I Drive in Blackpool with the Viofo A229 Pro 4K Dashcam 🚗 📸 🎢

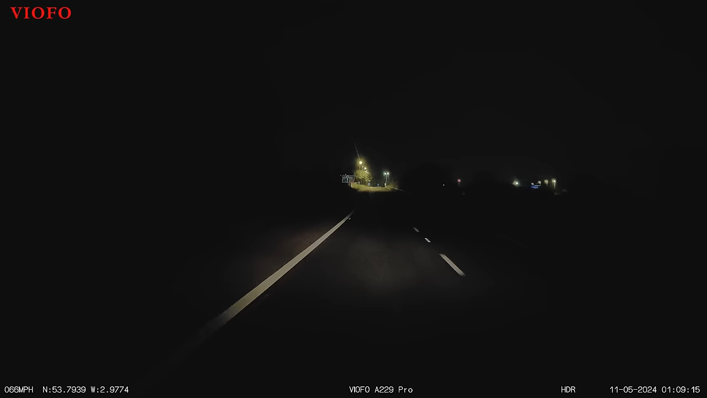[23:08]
the aurora do you remember when we had that really bright aurora well i am coming back from there and in fact i'm limping back because the alternator on my van is failing and i've got battery lights flashing i've got lights flashing
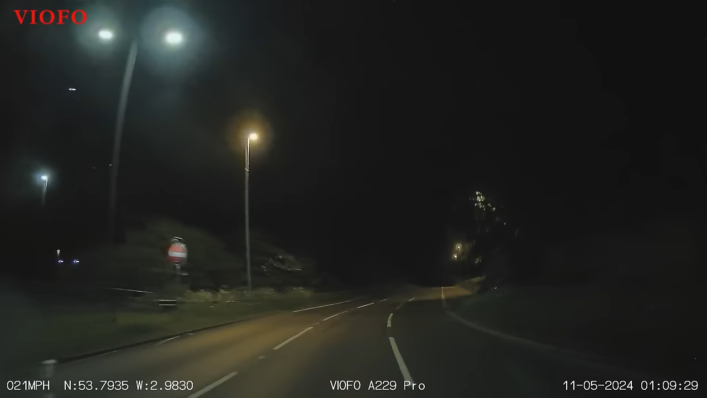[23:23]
all over the place and it's going mental there i'm just about managing to get home and anyway here's
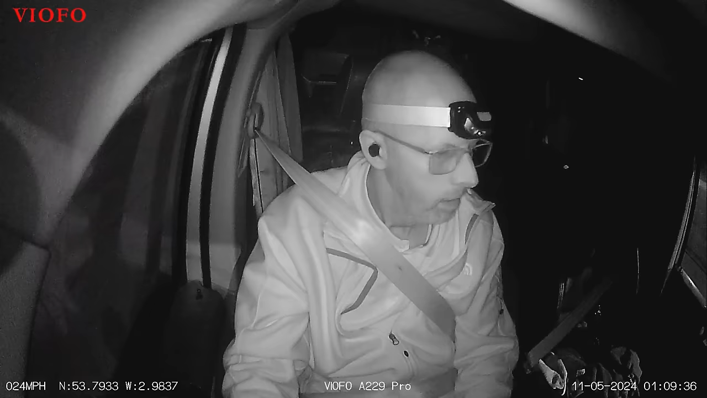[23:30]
a look inside there's me there i'm looking a bit worried actually i'm wearing a head torch because i used the head torch to see what i was doing when i was in the dark photographing the aurora but as you can see it's a really bright
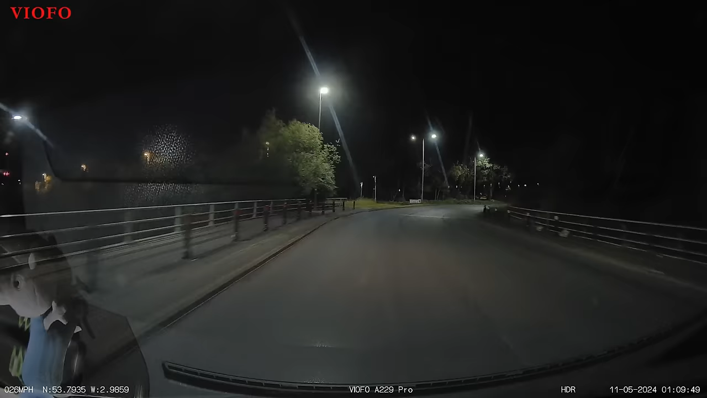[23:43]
um image inside the cab there using that interior camera that works really really well but i am limping back home here folks
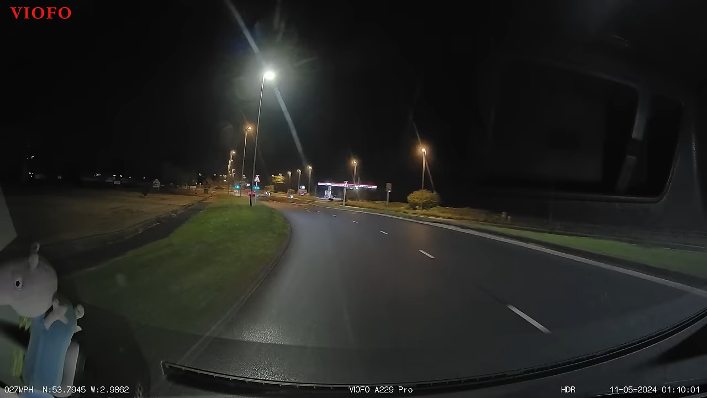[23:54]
so i've just been out to photograph the aurora i'm coming back it's about 10 past one as you can see down there on the right hand side we've got the information there with the time and i was a little bit worried because i wasn't sure if i was going to make it back or my my van was going to conk
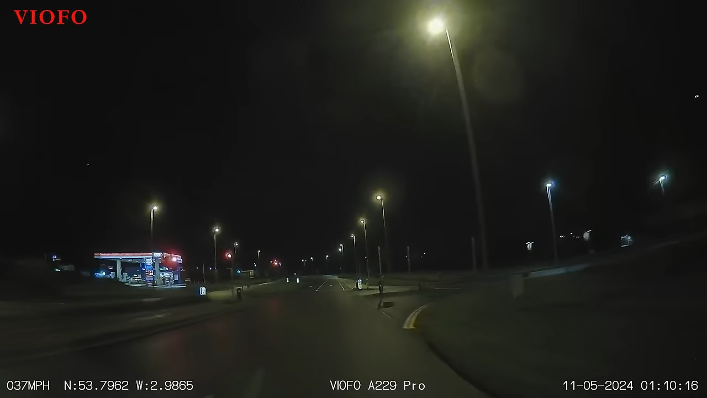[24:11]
out here's a little look behind so i was quite happy to get off the motorway i can tell you that much but anyway how are we looking we're now coming along pressure new road this is like the old way into blackpool can you see the windmill on the left hand side there there's a windmill there just gone past the windmill this is the old way into blackpool it's the way you used to come into blackpool before the motorway was built a lot of people now tend to go the other way the central way even way along the embankment that seems